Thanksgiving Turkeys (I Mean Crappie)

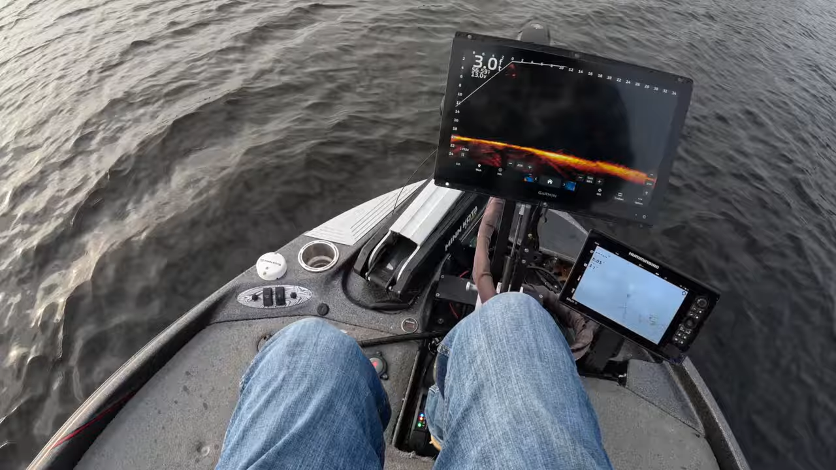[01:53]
so we are going to run over here to an area that does not have any wind and we're going to see what we can do all right guys so all i'm going to do now is just look for this is brand new braid we got out here so i like to always cast out a brand new braid get it wet a little bit so check this guy out what i've been doing a lot lately is fishing for fish in the mud see this guy right here
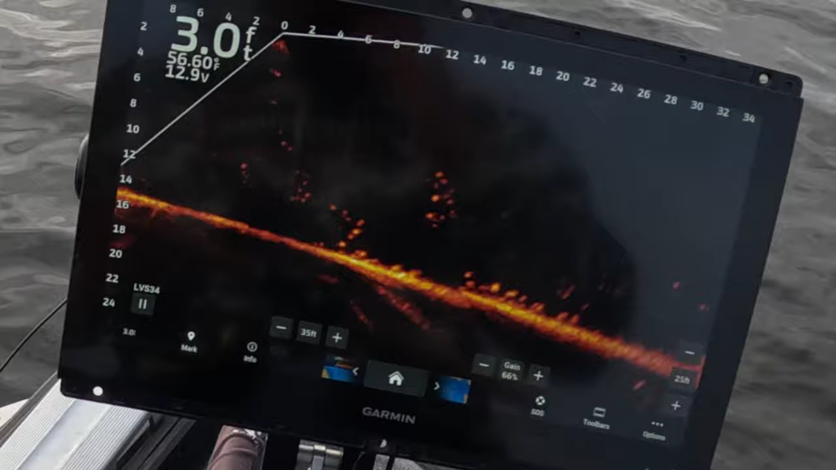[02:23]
On screen: depth 3.0 ft
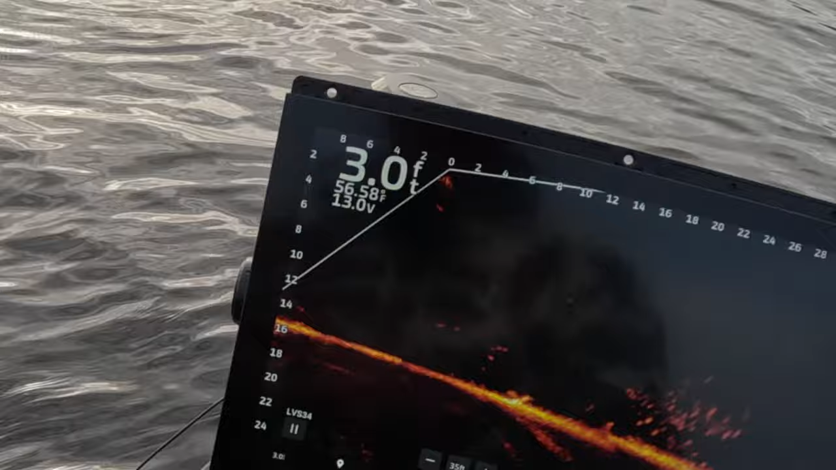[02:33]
On screen: depth 3.0 ft, water 56.58°F
there it comes we love these fish in the mud it
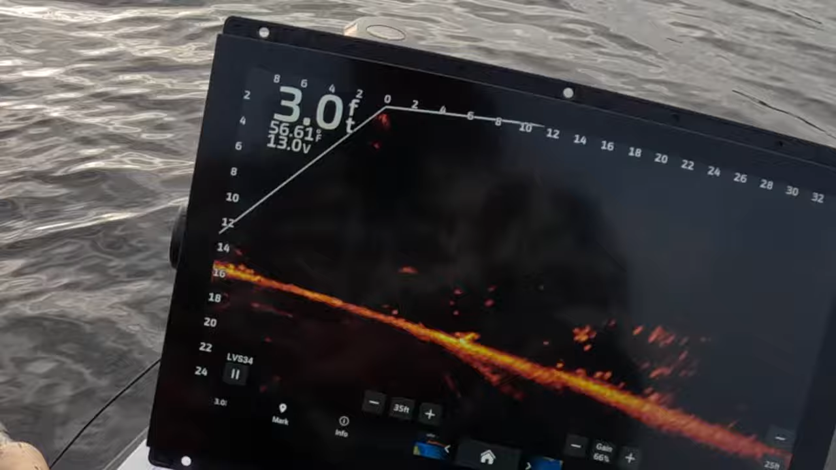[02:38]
On screen: depth 3.0 ft
requires a little bit more skill but also they tend to be bigger so look at this guy big movement right there
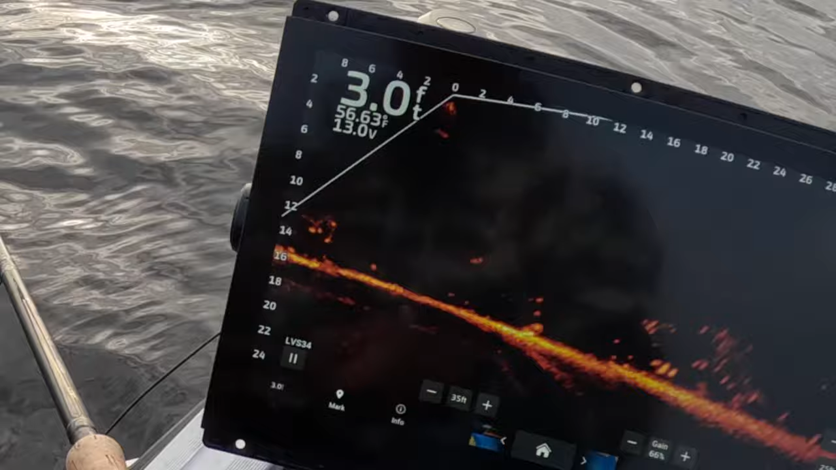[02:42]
On screen: depth 3.0 ft
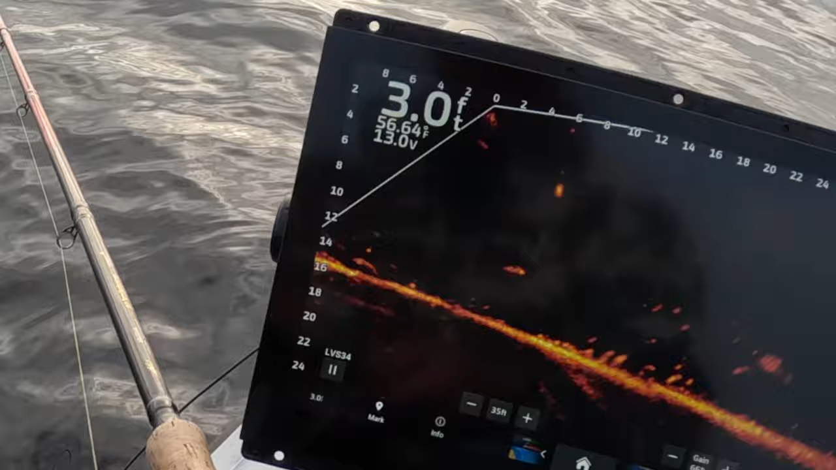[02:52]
On screen: depth 3.0 ft
got him how about that drop number one
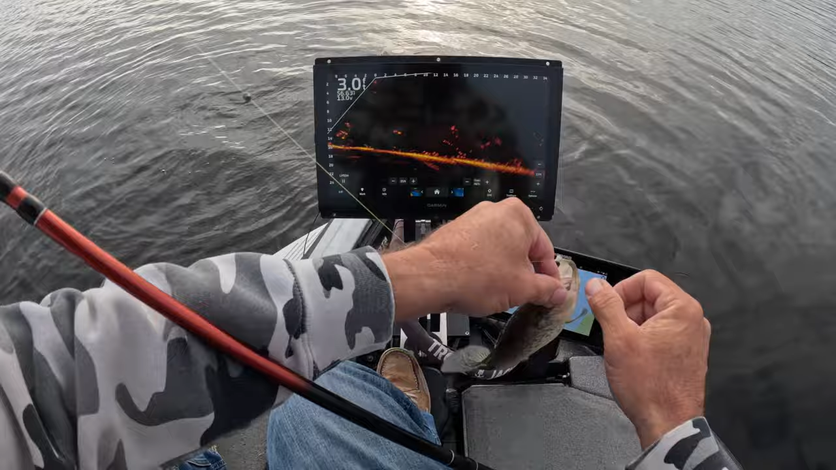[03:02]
this beautiful thanksgiving day
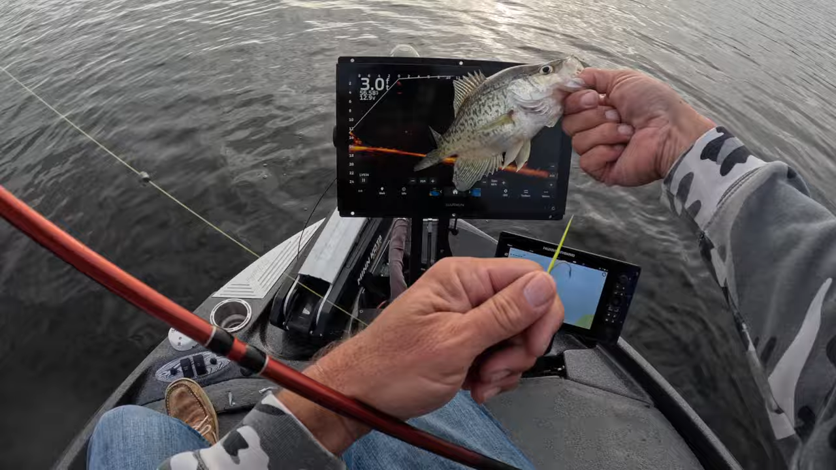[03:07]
solid fish comes out of the mud see look at these guys right here just you just got to look
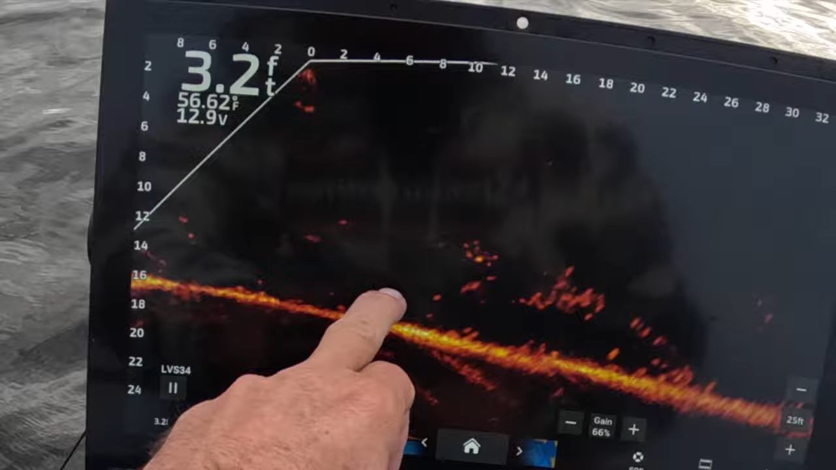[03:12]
On screen: depth 3.2 ft, water 56.62°F
you know it's one fish all we
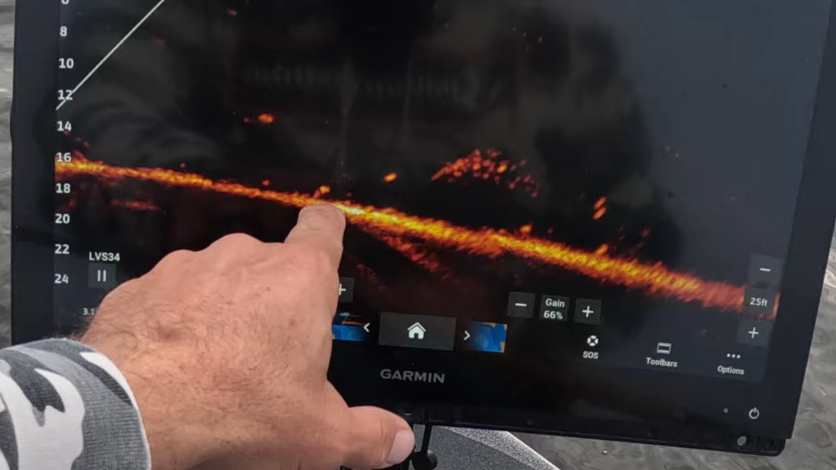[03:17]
want to do is make this guy turn i don't know if we're gonna be able to do it or not but that's what i i think that just becomes a really big challenge to be able to hit that one guy get him to play so here i come in these reels are awesome super smooth